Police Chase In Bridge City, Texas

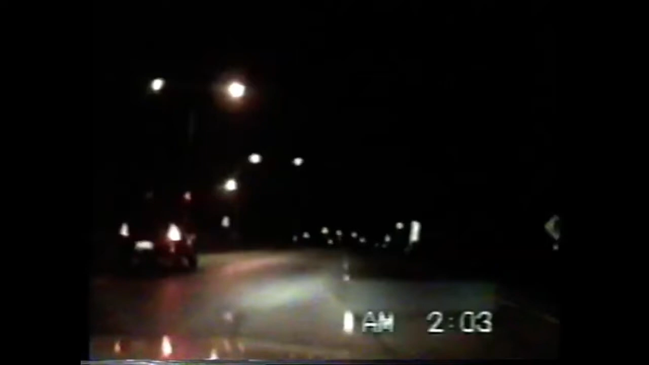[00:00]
Bridge City, Texas. A seasoned officer wrangles a drunk to the side of the road. It's a fairly common occurrence. So far, everything is pretty ordinary.